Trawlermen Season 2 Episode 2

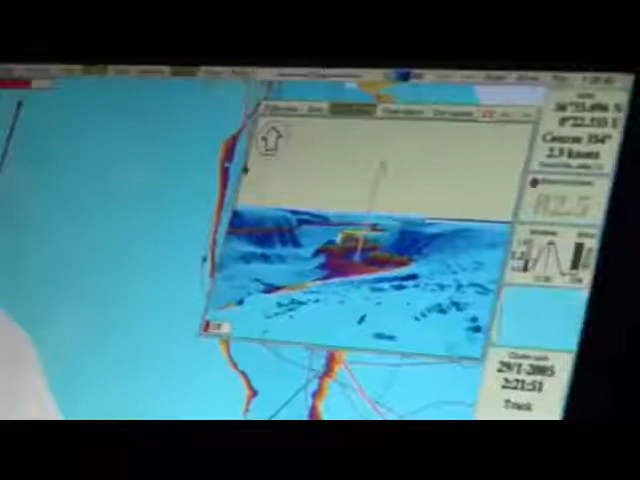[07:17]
There's a good chance of finding prawns, but the jagged contours make the ooze hole a hard place to fish.
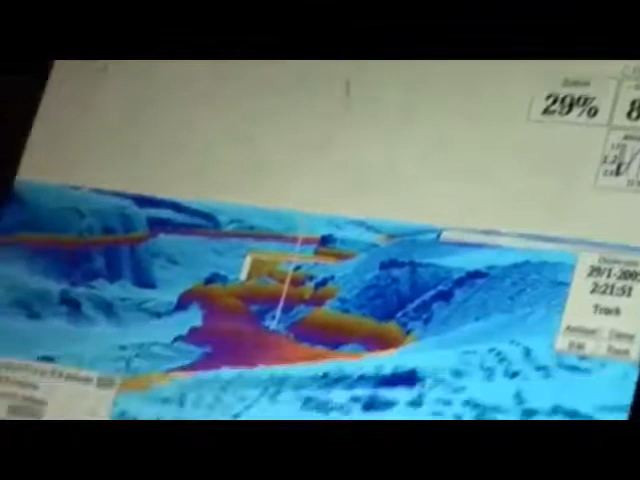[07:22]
Jimmy's used a computer to create a detailed map of the hole.
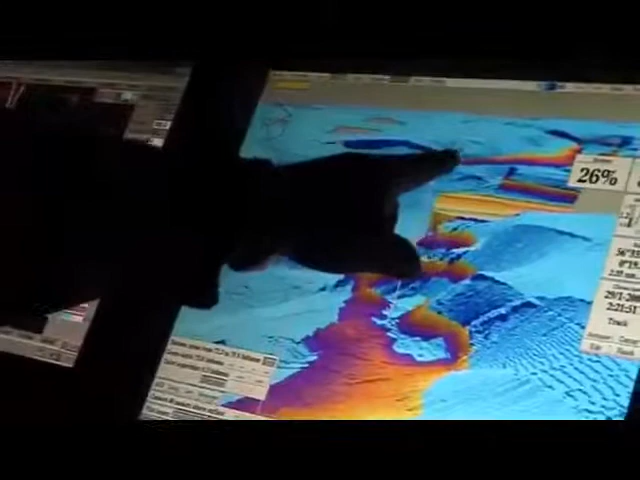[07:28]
This piece at the top would be the boat. This is us.
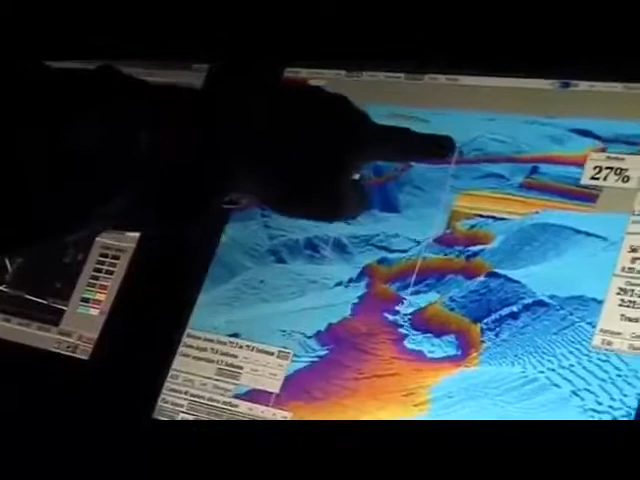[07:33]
And this red line denotes where we are relative to the top of the water.
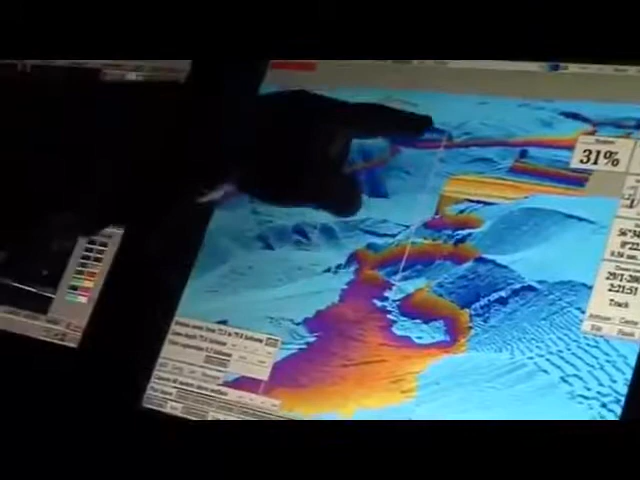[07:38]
I know that my gear is in this area here somewhere.
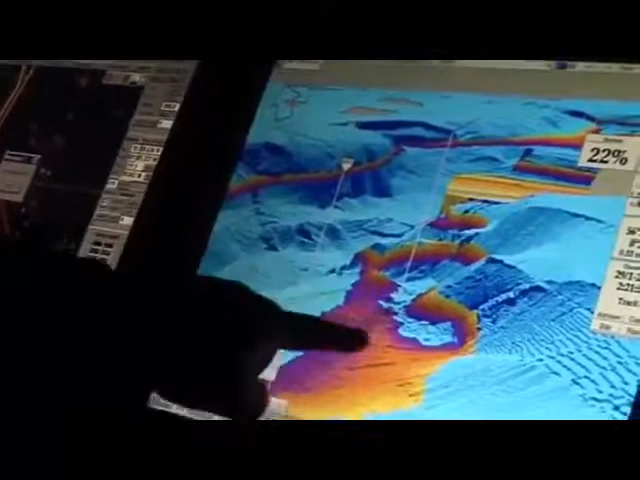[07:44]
Because the gear is behind me.
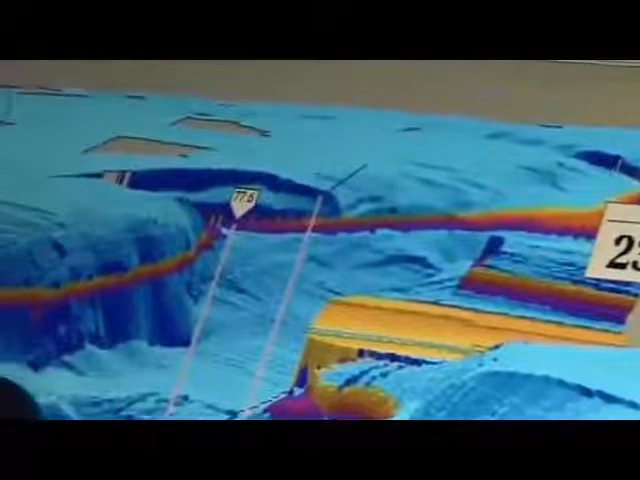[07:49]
It's casting a shadow on the seabed, which gives me a direction of where I'm pointing on the seabed.
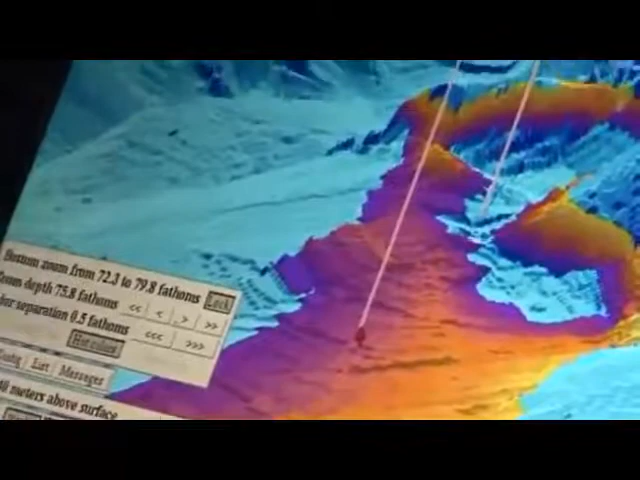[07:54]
And then I've got to work out where my gear would be approximately behind me.
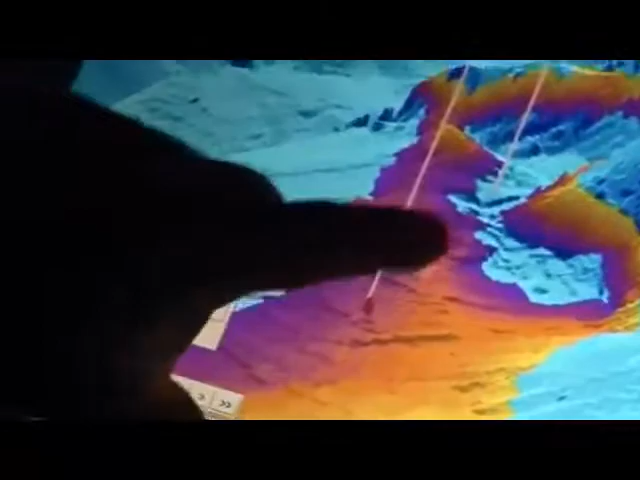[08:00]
Jimmy will tow the net along the edge of the ravine for five hours. If he gets it right, there should be a big catch of prawns to show for it.